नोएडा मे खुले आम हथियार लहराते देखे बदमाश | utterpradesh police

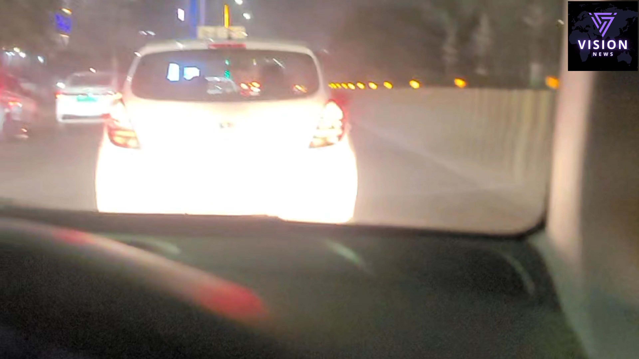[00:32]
यूवक गाड़ी के शीशे खोल कर और खुली गाड़ी में हत्यार लहराते वे जा रहे हैं और पीछे चल रहे हैं किसी गाड़ी ने इन यूवकों का वीडियो बना कर सोशल मीडिया